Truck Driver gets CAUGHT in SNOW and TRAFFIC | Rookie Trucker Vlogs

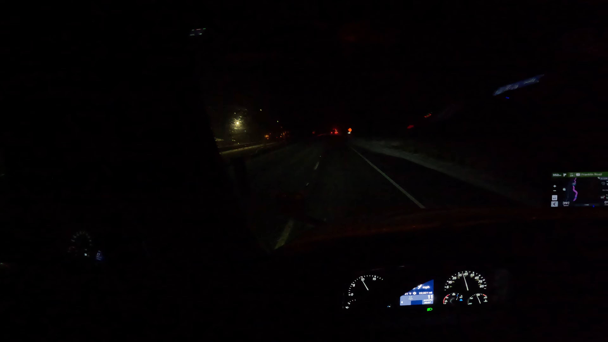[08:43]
and it's like it's snowing super hard it's not snowing super hard but it's like snowing and I'm kind of scared I've never been down this it's my first time on this interstate you know what I mean like if I was on a 5 you know what I mean I'd be pretty comfortable I guess but and my GPS keeps telling me that there's traffic ahead but every time I get to where it's telling me there's traffic there's nothing
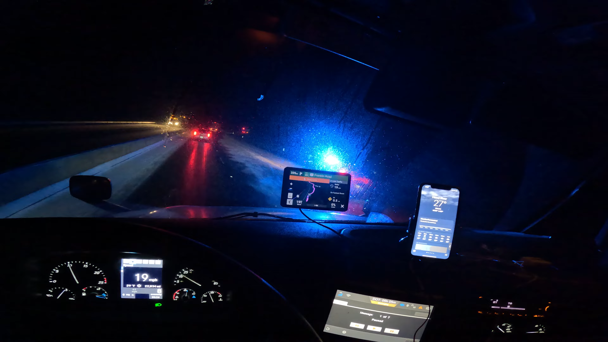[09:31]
is that a truck what the oh damn it's like a truck that's in a ditch gee that's the second truck that's the second truck bro I don't know dog you ain't kind of scared bro I think that truck passed me too I think he passed me he was going super fast dog all of a sudden you see everybody slowing down
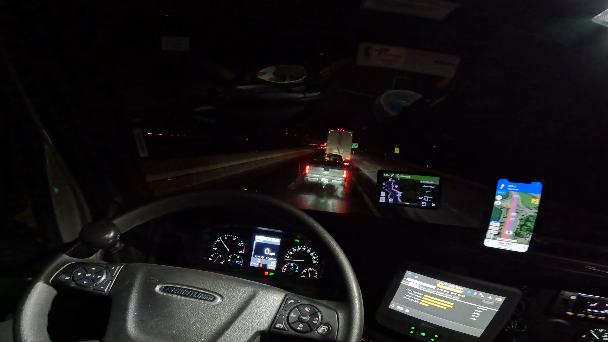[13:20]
I think they're closing the freeway if that's the case I'm gonna just find somewhere to park
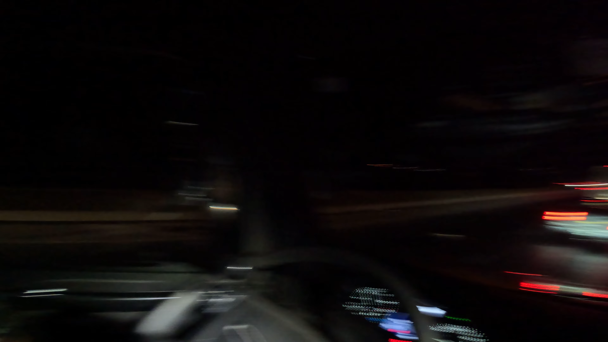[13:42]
holy shit I didn't even see all the lights on the other side over there you guys probably can't see but it like it like wraps around
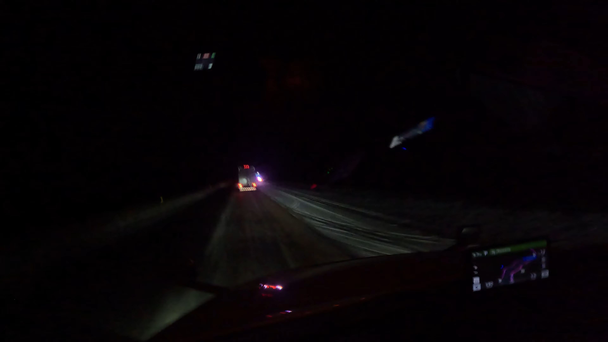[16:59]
oh guys we're free we're free guys let's burn ah jesus christ i'll stop at this pilot that's like 34 miles away hopefully that's not where all these trucks are going to because that would be crazy bro i'll be so mad if i get to the exit i see all these trucks exiting
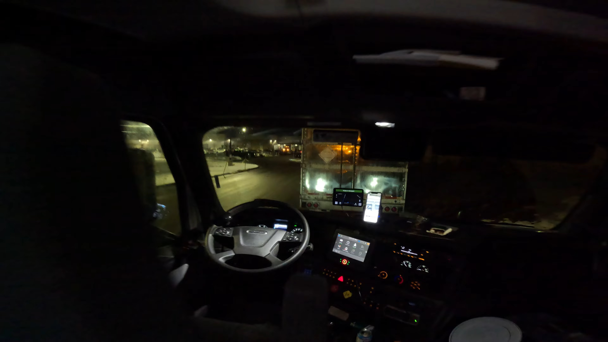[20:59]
um there's a lot of trucks here